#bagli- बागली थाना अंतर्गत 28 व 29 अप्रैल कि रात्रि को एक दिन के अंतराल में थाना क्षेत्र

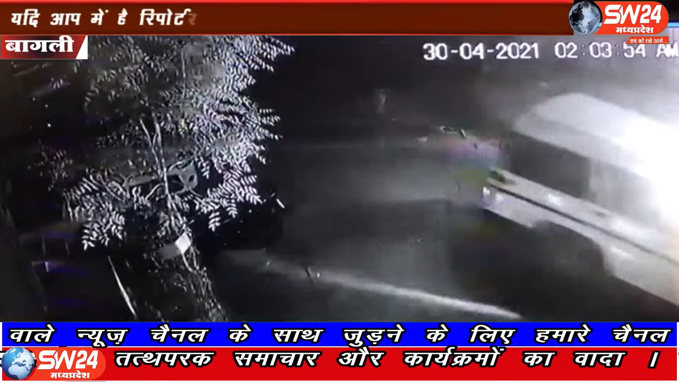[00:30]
इसपस्ट दिखाई दे रहा है कि दो युवक बाइक पर सवार होकर आए और उनमें से एक युवक उत्रा और घर के सामने रखी बाइक को स्टार्ट कर चुरा ले गया सिसी टीवी कैमरे की फूटेज
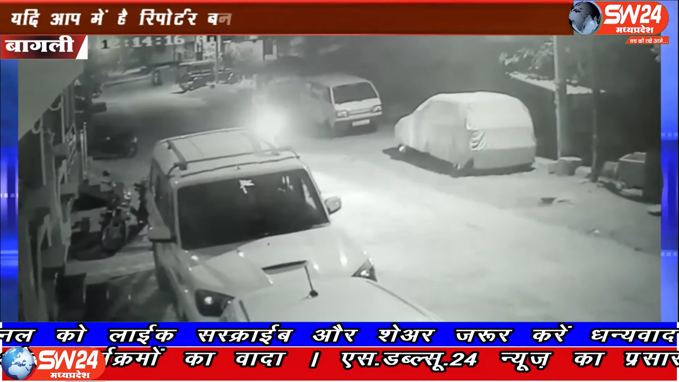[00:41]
में आप देख सकते हैं कि आरोपी कितने बैखोप होकर बाइक चुरा कर ले जा रहे हैं तीन फर्यादियों दुआरा बागली थाने पर शिकायत दर्ज कराई गई है बागली से रवी पाठिदार की रिपोर्ट